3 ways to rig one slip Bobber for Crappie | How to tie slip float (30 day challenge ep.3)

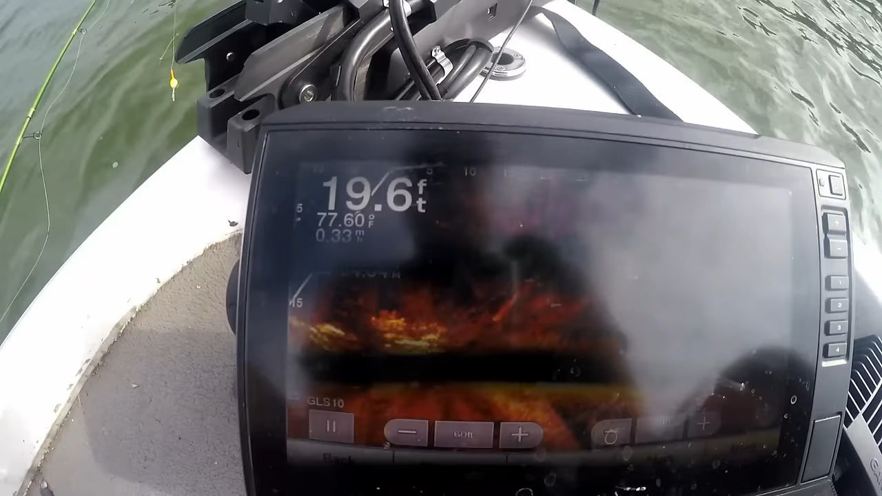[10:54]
On screen: depth 19.6 ft, water 77.60°F
So those are the brush piles stacked up.
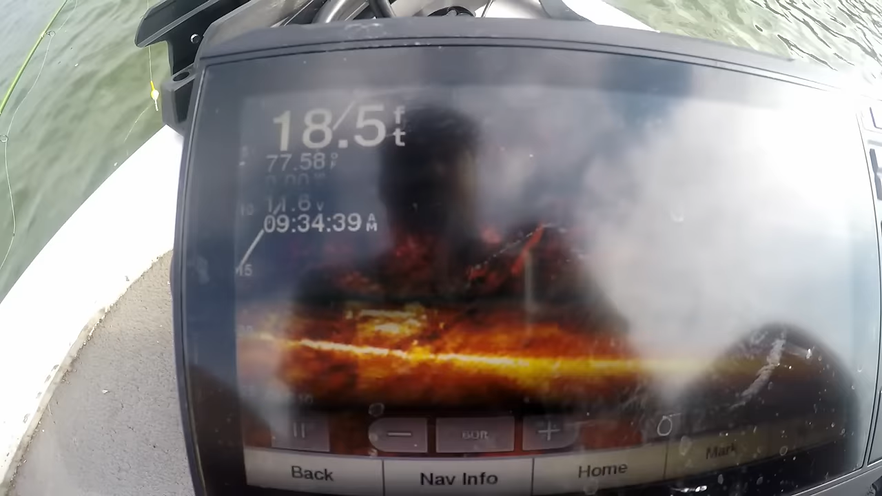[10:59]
On screen: depth 18.5 ft, water 77.58°F
There's a ton of bait fish above it.
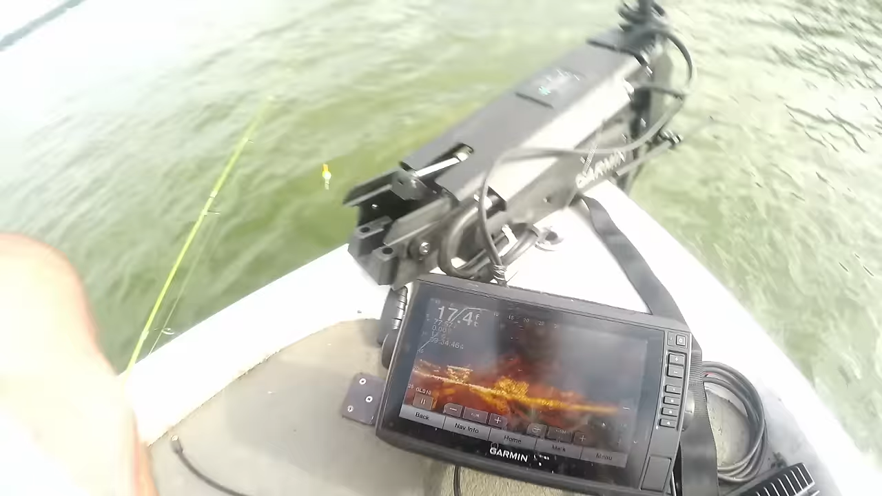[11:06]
There's some crappie tucked in deep on these brush piles.